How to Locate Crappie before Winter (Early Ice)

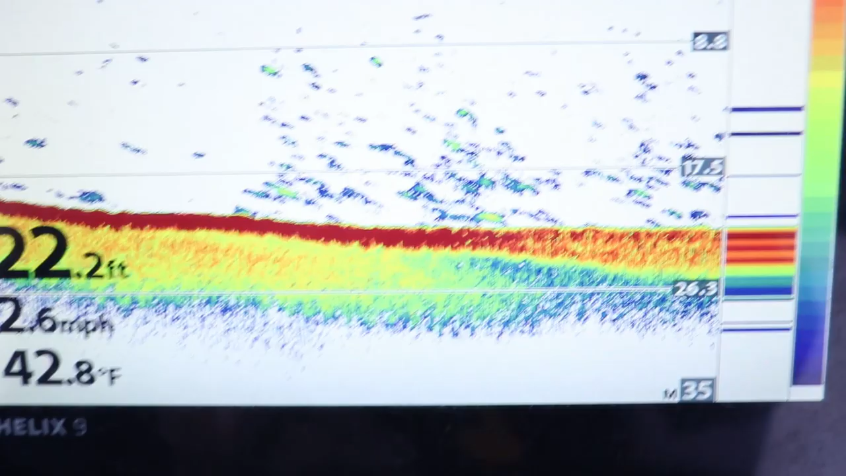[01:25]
On screen: depth 22.2 ft, water 42.8°F
on your lake your river your pond whatever you're fishing so for those of you confused to what i just said
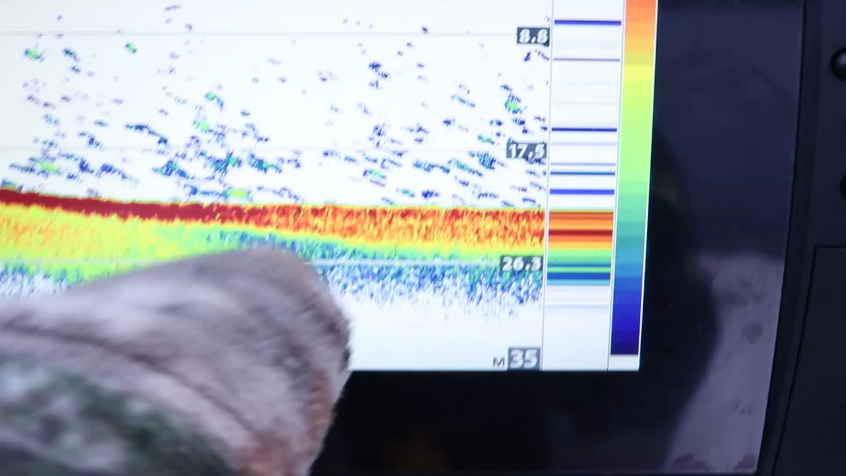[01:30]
hard bottom is sand gravel and rock soft bottom is silt
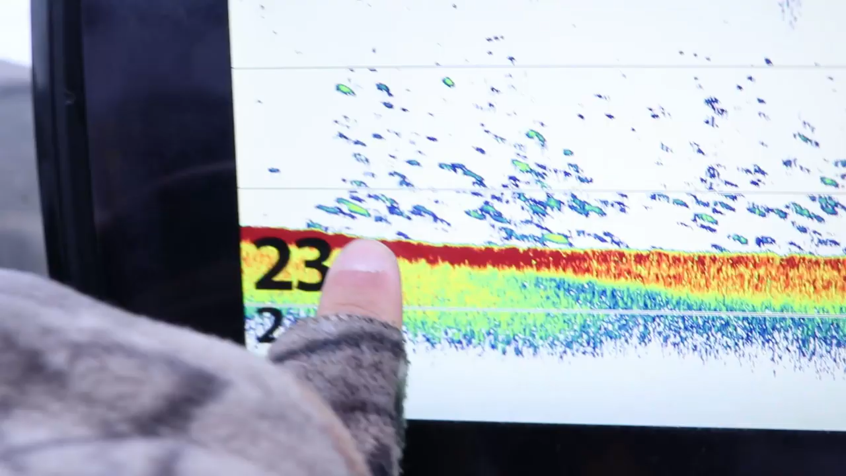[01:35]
muck and mud and a lot of times that transition line that hard bottom that gravel
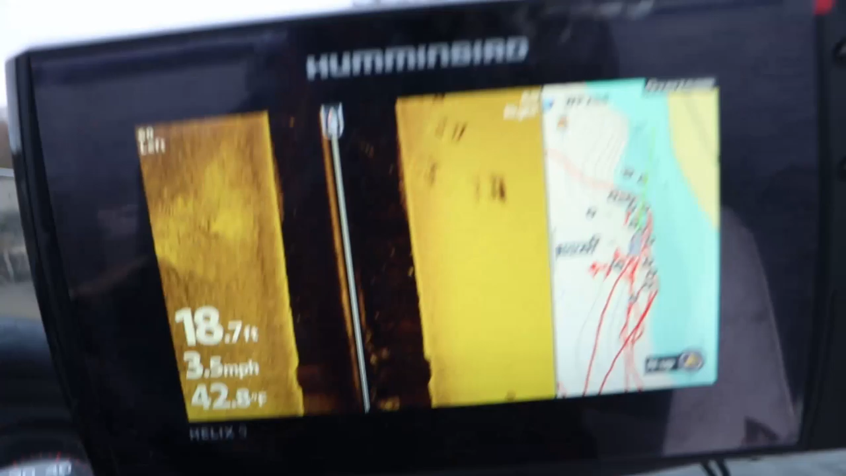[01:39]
On screen: depth 18.7 ft, water 42.8°F, speed 3.5 mph
that sand
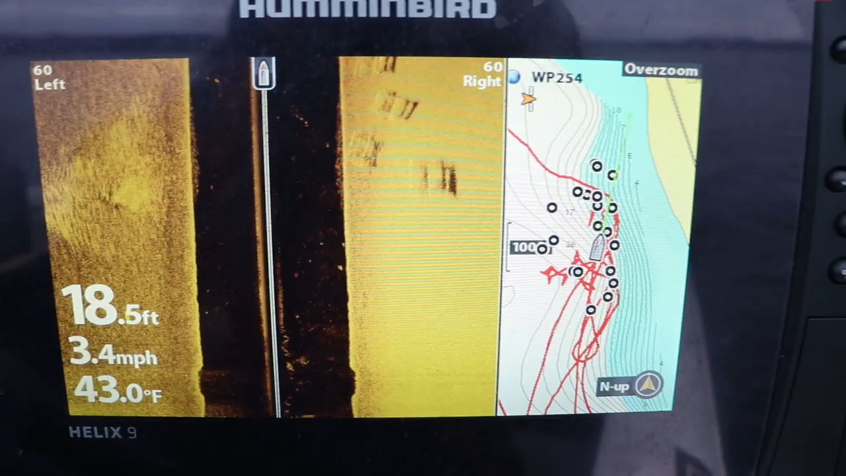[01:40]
On screen: depth 18.5 ft, water 43.0°F, speed 3.4 mph
where it meets the silt and the mud and the muck that transition line is where these crappie will stack up in the fall
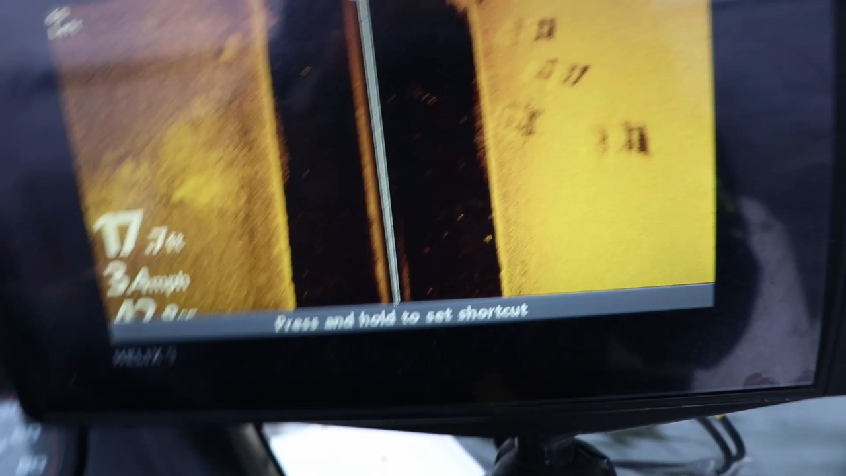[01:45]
in the winter time they're going to push out eventually to their deeper water basins where they suspend through
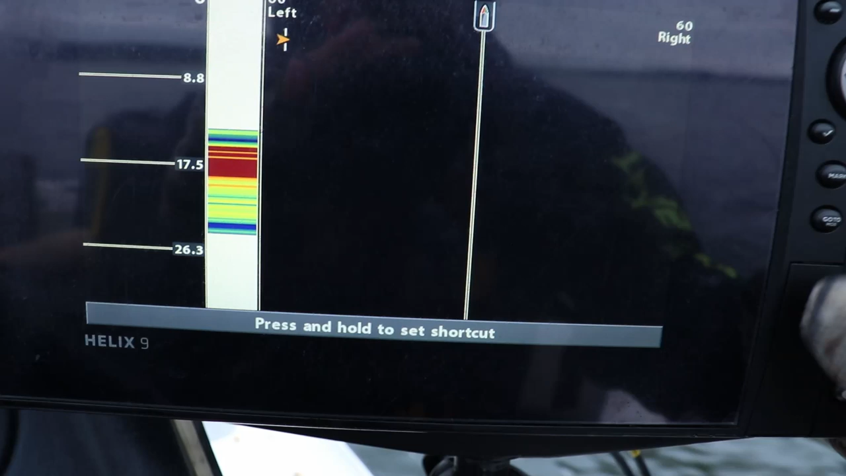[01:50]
most of the winter until spring comes around they're going to push back shallow so the goal right now we're in november is to try and find them before they push out into their wintering basins they're
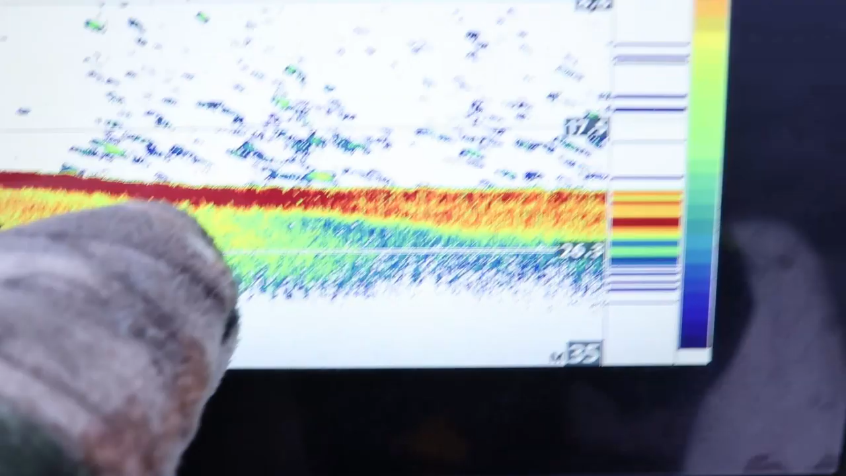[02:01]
probably going to be stacked up on this hard bottom to soft bottom edge and
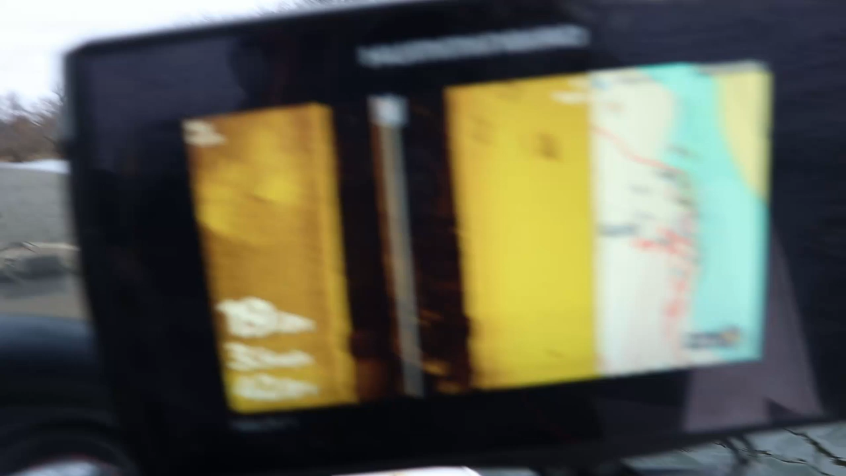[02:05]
in this video i was trying to find some piece of cover whether it's a brush pile a tree
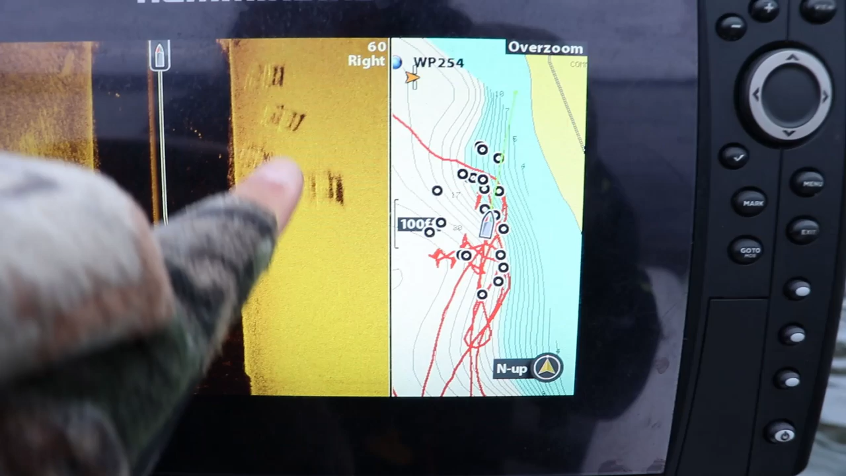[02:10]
maybe it's a rock pile something to actually concentrate these fish because what happens in the
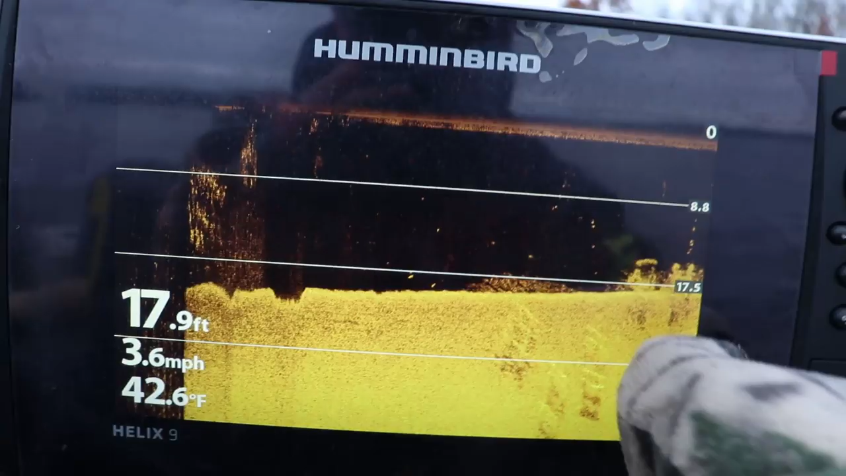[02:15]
On screen: depth 17.9 ft, water 42.6°F, speed 3.6 mph
fall when they push out to this contour line of that hard bottom to soft bottom transition they can really scatter and it can be hard to stay on top of them so if you can find something that concentrates these
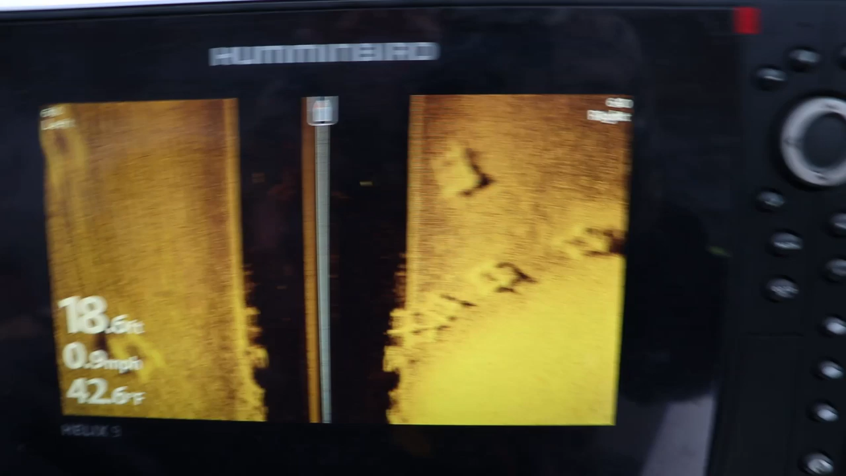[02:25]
On screen: depth 18.6 ft, water 42.6°F, speed 0.9 mph
fish it's going to be a lot easier to keep your boat on them and put more fish in the boat so
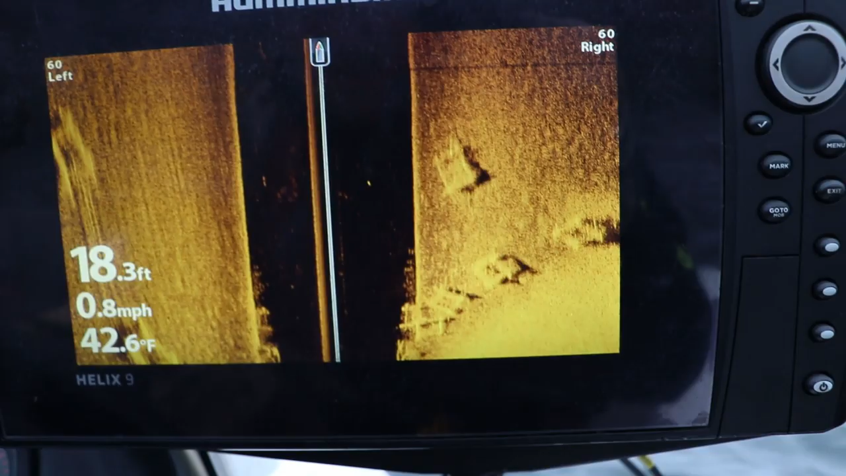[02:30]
On screen: depth 18.3 ft, water 42.6°F, speed 0.8 mph
when i first went out just from the boat launch i knew immediately these fish are pushed out to
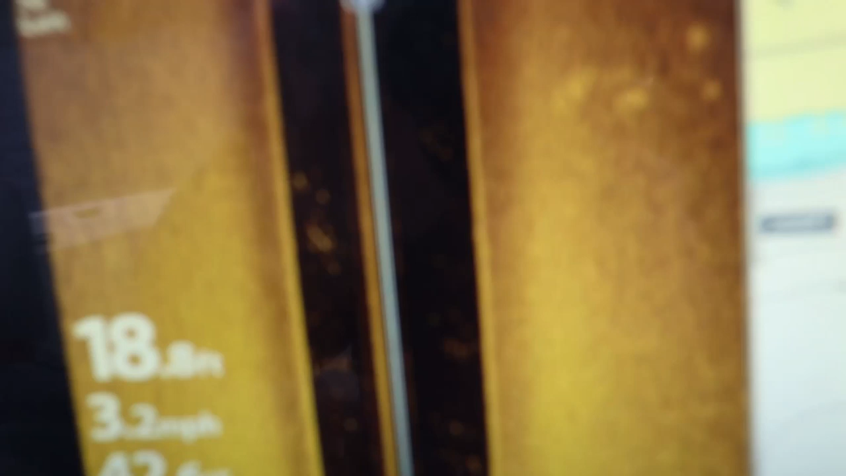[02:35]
deeper water 18 to 20 feet i saw them suspended on the side imaging i wasn't more than 30
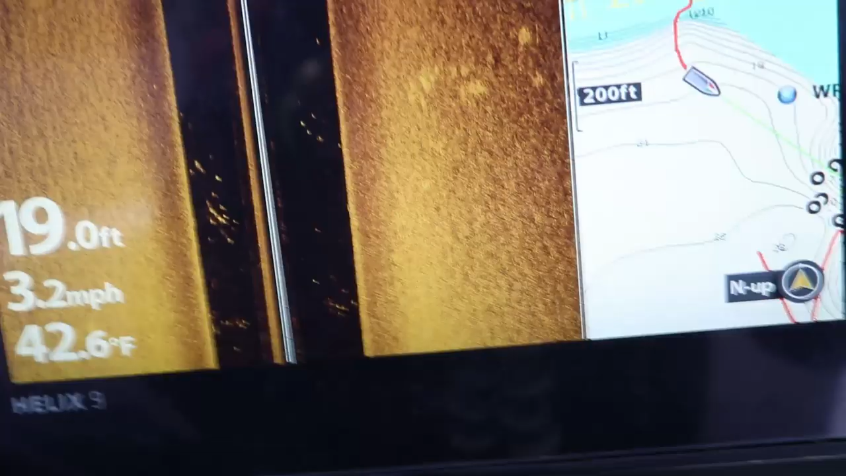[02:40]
On screen: depth 19.0 ft, water 42.6°F, speed 3.2 mph
yards from the boat ramp
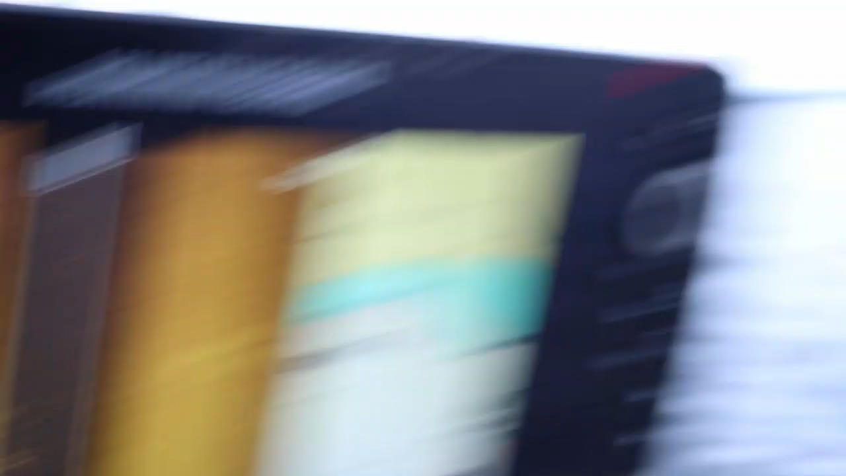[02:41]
the water was super cold i mean we're dropping into the 40s and
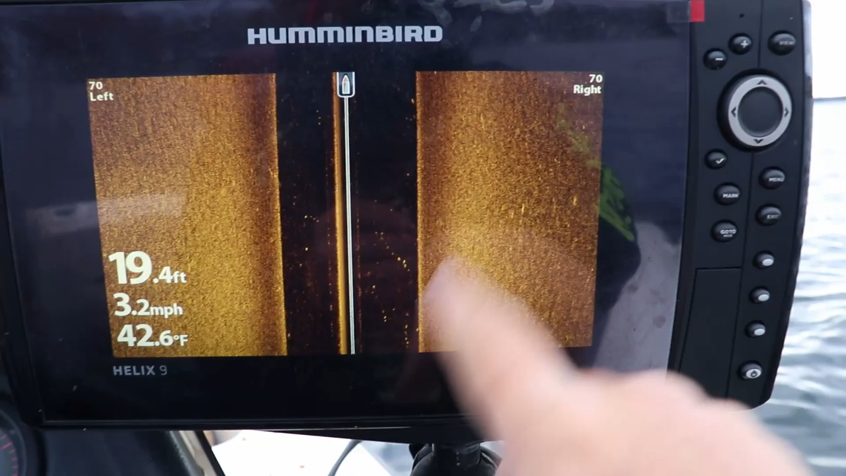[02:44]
On screen: depth 19.4 ft, water 42.6°F, speed 3.2 mph
so i was trying to find that piece of brush that was set up on that hard to soft bottom edge preferably that's
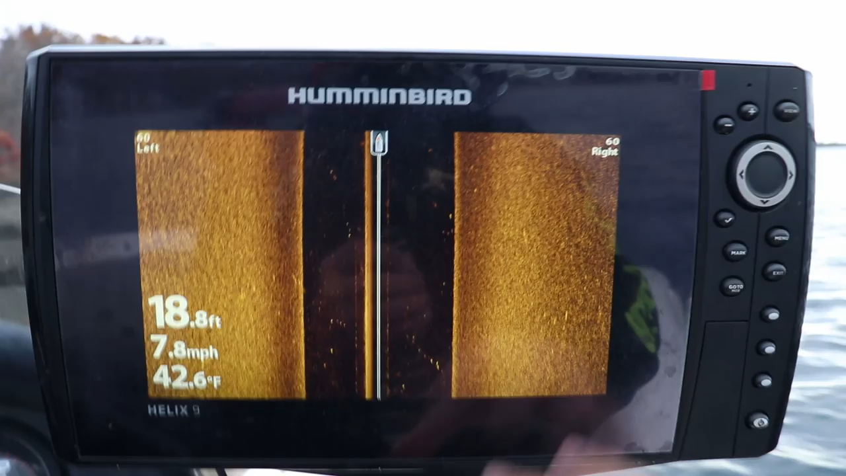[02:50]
On screen: depth 18.8 ft, water 42.6°F, speed 7.8 mph
pushed out into the soft bottom that's closer to the basin because that is probably where
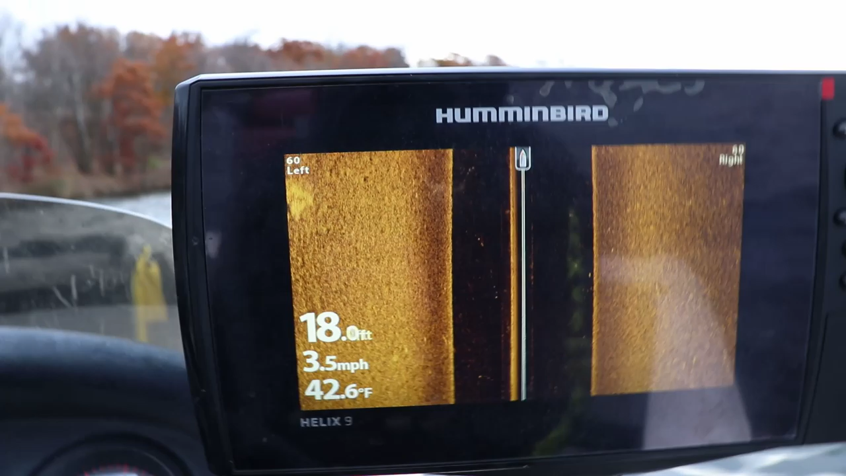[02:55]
On screen: depth 18.0 ft, water 42.6°F, speed 3.5 mph
these fish are going to stack up so i as you can see with the side imaging get a